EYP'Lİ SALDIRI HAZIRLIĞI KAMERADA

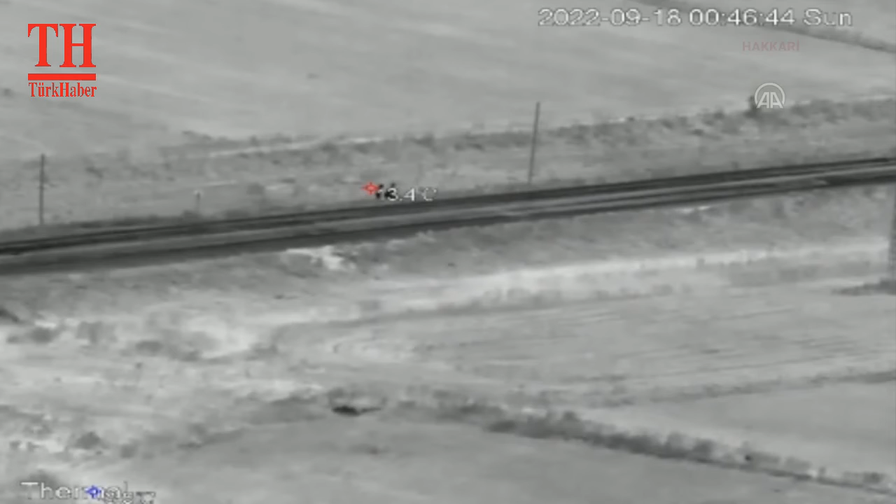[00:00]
Hakkari'nin Yüksekova ilçesinde iki gün önce ikisi etkisiz hale getirilen biri yakalanan üç teröristin Yüksekova Şemdinli Karayolu'nda el yapımı patlayıcıyla saldırı hazırlığı kameraya yansıdı.
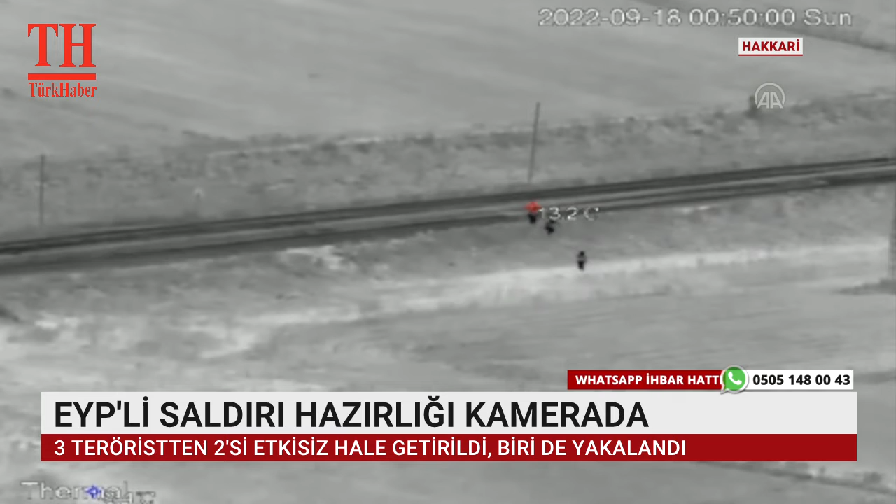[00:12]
Yüksekova Şemdinli yolundaki menfeze 18 Eylül'de el yapımı patlayıcıyla saldırı hazırlığı yapan üç teröristle ilişkin güvenlik kamerası görüntüleri ortaya çıktı. Görüntülerde bir süre menfezin girişinde kaldıktan sonra bölgeden ayrılan üç teröristin
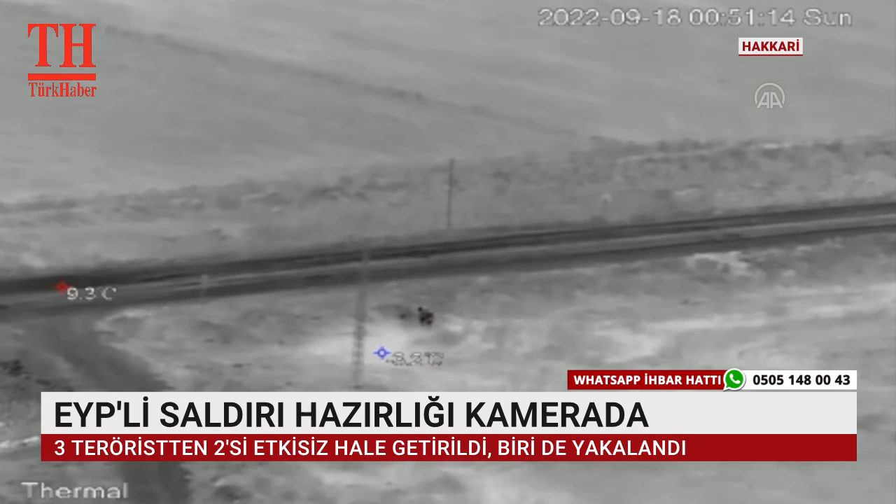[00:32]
güvenlik güçlerince gerçekleştirilen operasyonda ikisi etkisiz hale getirilirken biri de kaçta evde yakalanan örgüt mensupları olduğu öğrenildi.